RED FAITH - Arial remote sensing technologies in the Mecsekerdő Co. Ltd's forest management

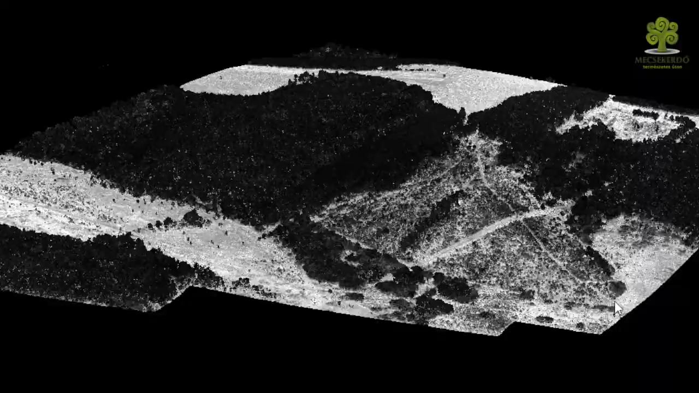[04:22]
The point density of laser scanning imaging facilities considerably detailed spatial analysis.
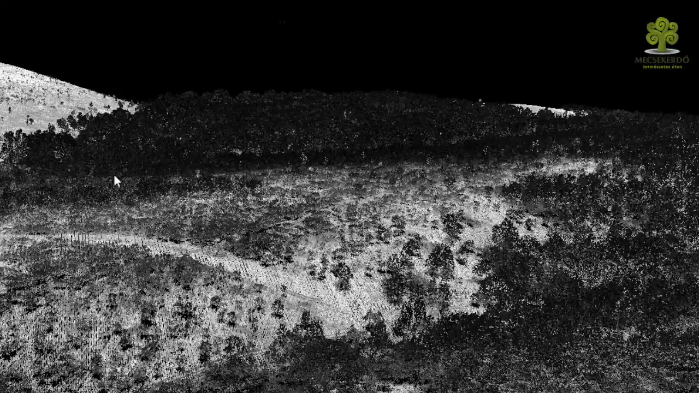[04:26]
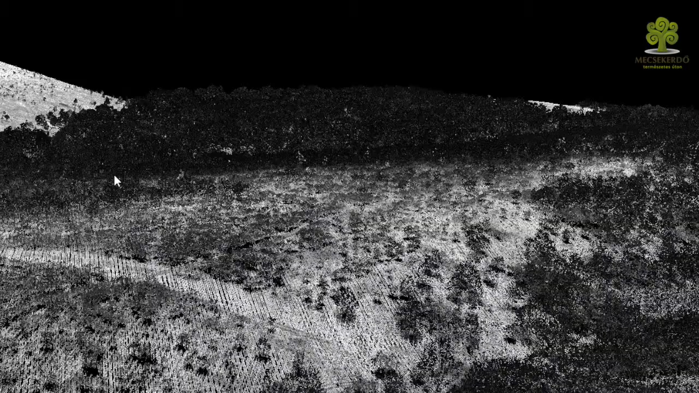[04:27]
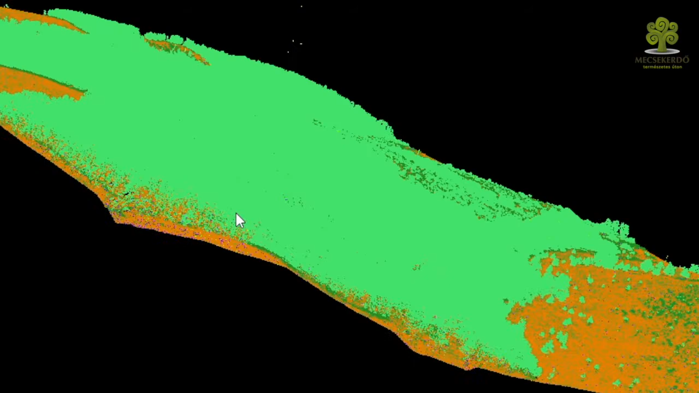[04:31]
It can be used to construct terrain and surface models, determined tree height and in the case of an older forest stand,
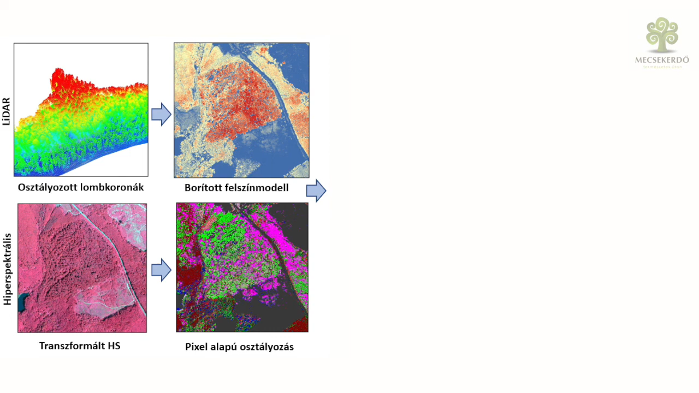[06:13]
the LiDAR laser scanned point cloud.
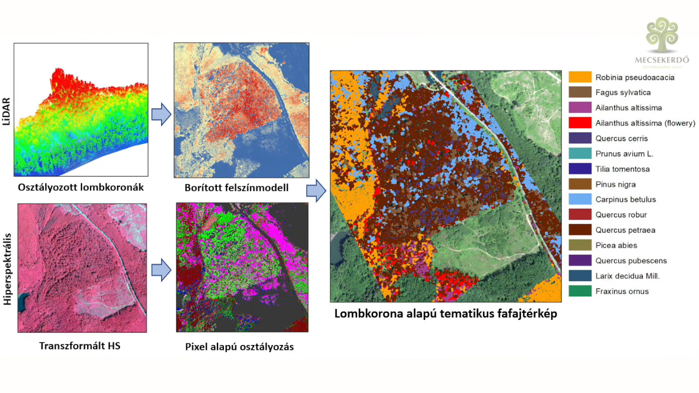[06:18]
The result of the data processing and image analysis is a vector graphical, individual-based,